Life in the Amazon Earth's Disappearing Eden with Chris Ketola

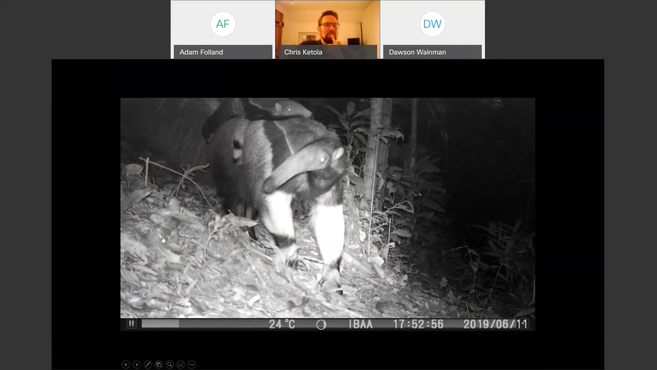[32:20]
This is, um, this is a giant anteater, which is weird enough as it is, but then, yeah, that is a baby on its back. Um, that is how they travel when they have babies, the baby's right around the back. And then when it's time to nurse, they get off and do their thing.
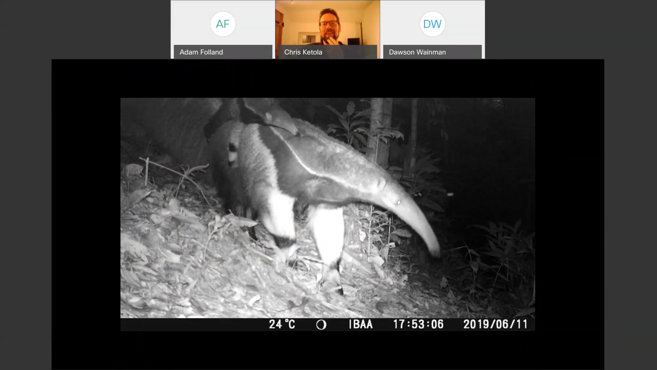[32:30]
But, um, yeah, I'd say this, I remember, I remember I was at this site.
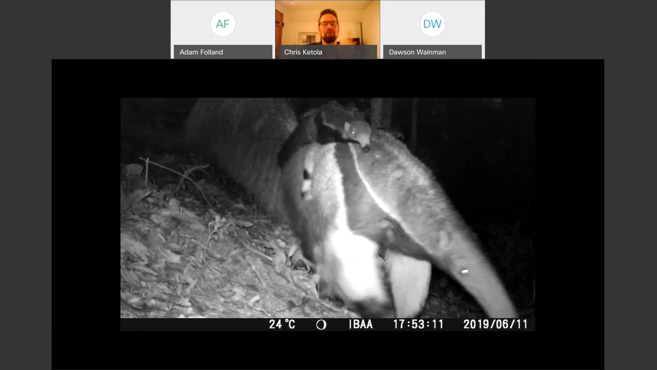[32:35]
I remember when our coordinator, mammal coordinator actually found this.
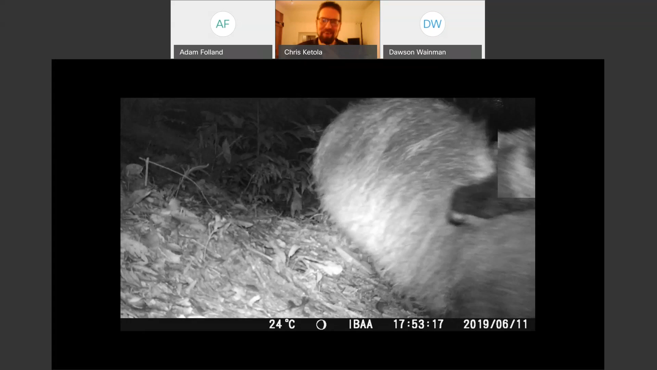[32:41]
And, um, they saw this video and we were all just so excited to see a baby on the back like that. It was really cool.